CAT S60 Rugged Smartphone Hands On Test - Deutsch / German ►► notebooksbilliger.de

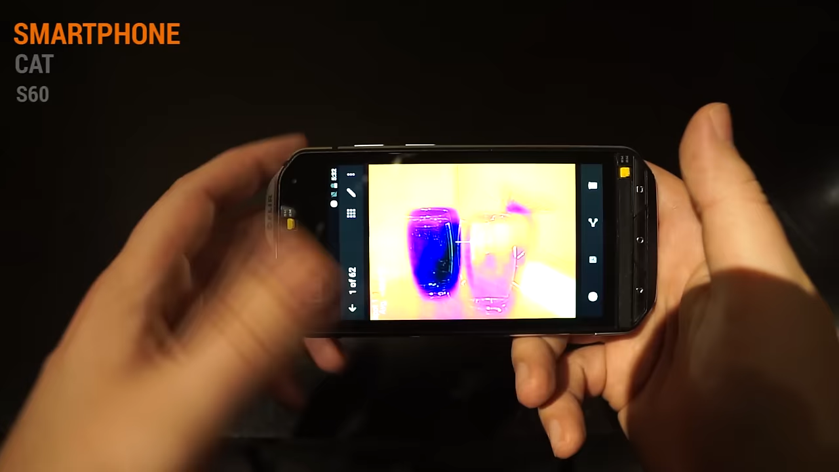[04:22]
Und genau, hier haben wir jetzt eine ältere Aufnahme, weil ich jetzt gerade hier nichts vor mir liegen habe.
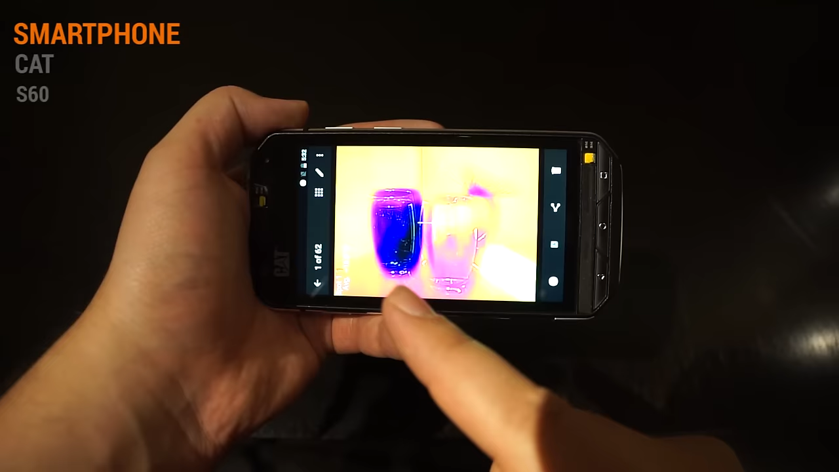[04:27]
Und hier sieht man schon, das sind zwei Wassergläser einfach mit unterschiedlichen Temperaturen, hier das kältere Glas und hier das wärmere Glas. Und ich kann euch das nochmal live zeigen.
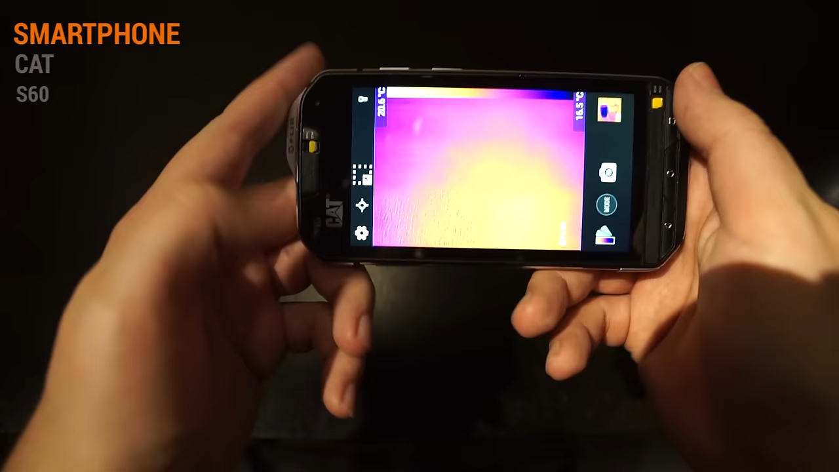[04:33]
Hier sieht man jetzt eben den Tisch und wenn ich jetzt hier eben meine Hand reinhalte,
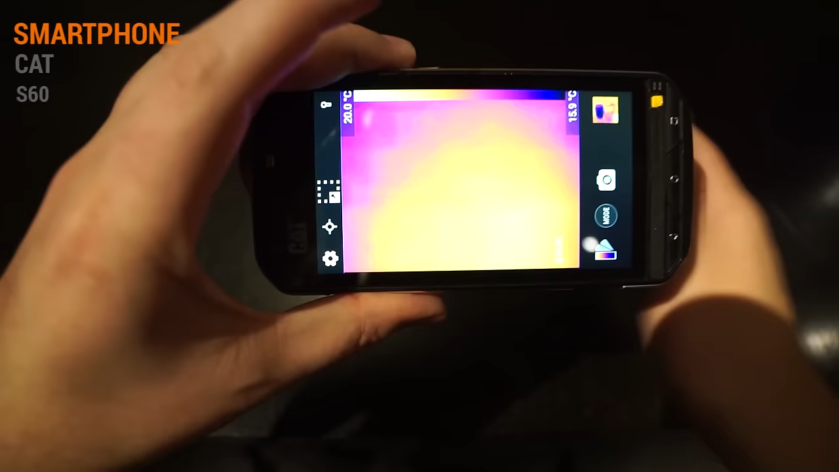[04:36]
sieht man schon, meine Hand ist natürlich das Wärmste jetzt im Bild.
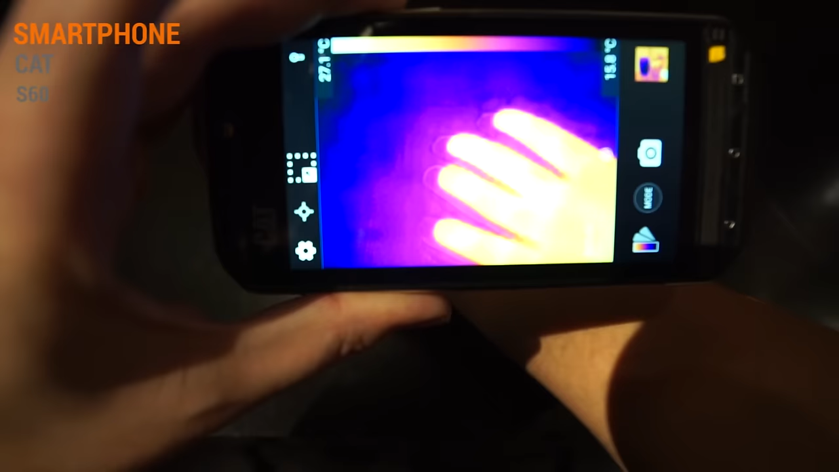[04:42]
Und auch beispielsweise, wenn ich die Hand hier auf den Tisch lege, wegnehme, sieht man eben auch noch den Wärmeeindruck.
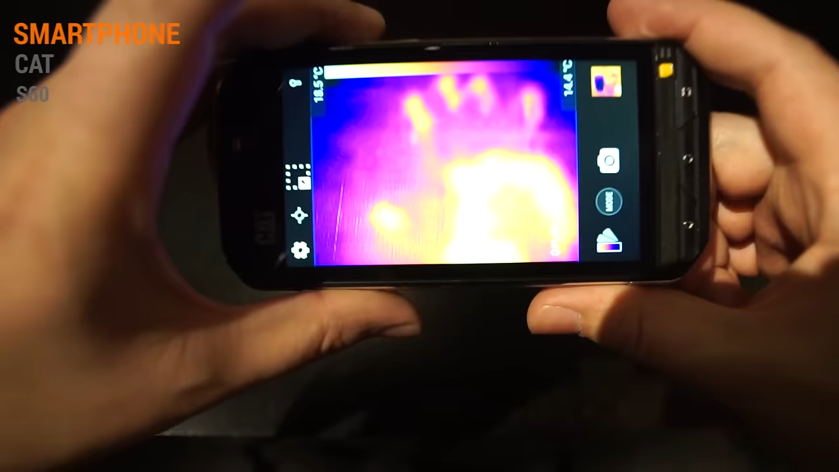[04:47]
Ist hier jetzt in dem Fall, dass eben, wie gesagt, noch ein Vorseriengerät ist, noch nicht 100% kalibriert, also zum Beispiel noch ein bisschen zu warm, ein bisschen zu kalt.
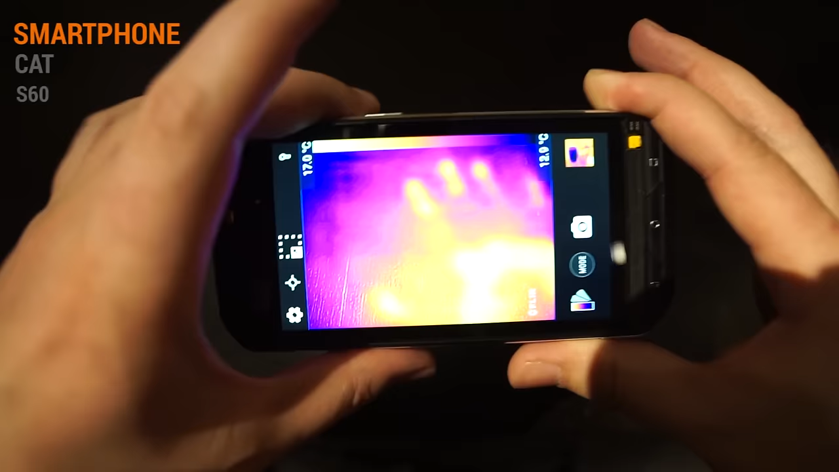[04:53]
Und man hat hier eben auch direkt die Skala eingeblendet, am oberen Rand seht ihr gerade eine Temperaturangabe.
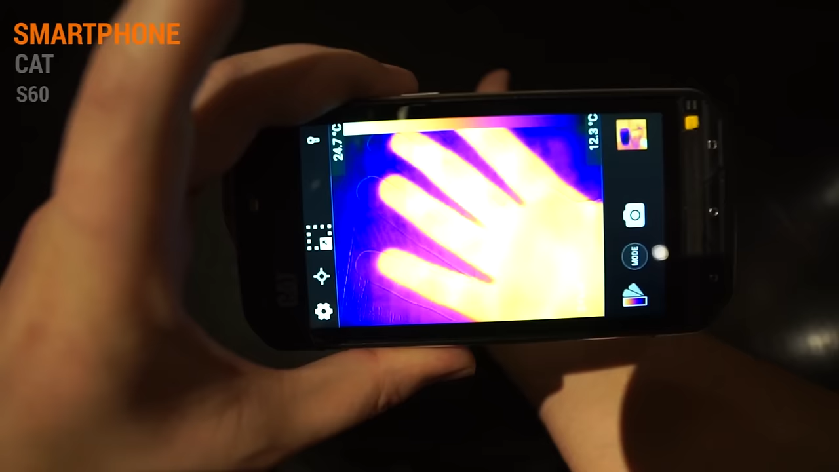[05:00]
On screen: scale top 24.7°C, scale bottom 12.3°C
Und wenn es danach geht, habe ich gerade eine Körpertemperatur von 24 Grad. Wäre ein bisschen frisch wahrscheinlich.
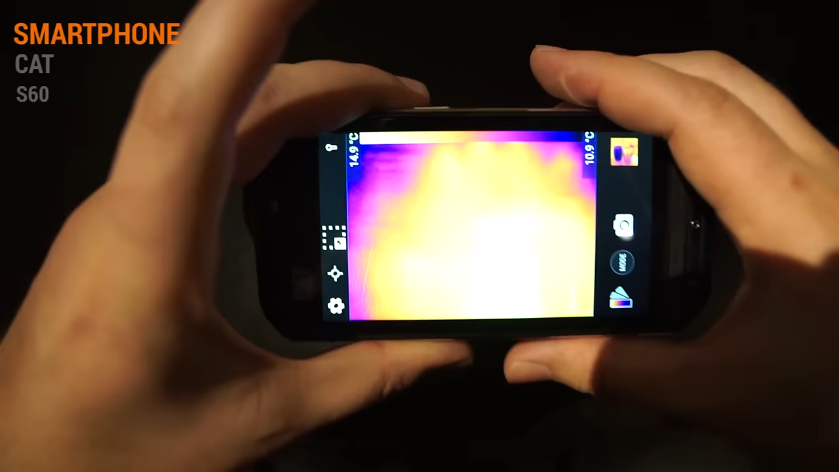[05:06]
Gut, aber wie gesagt, das ist eben noch der Vorseriere geschuldet.
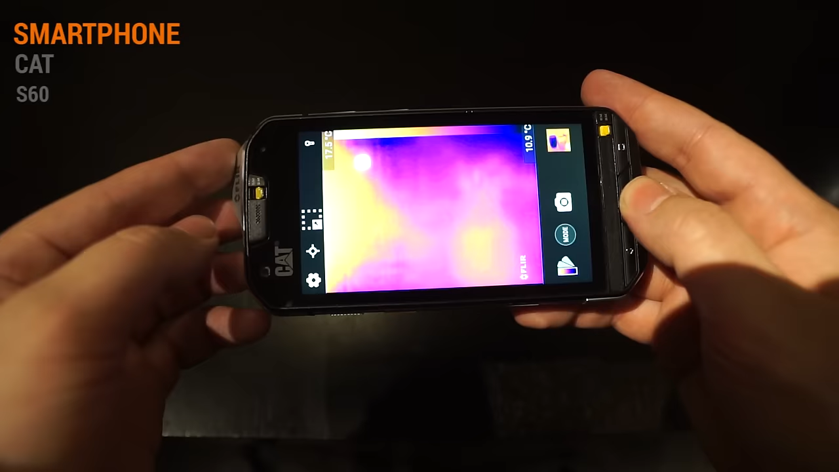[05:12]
Das wird eben noch deutlich besser kalibriert. Ja, ansonsten, wie gesagt, ist es primär ein Android-Smartphone, wie man es halt eben kennt.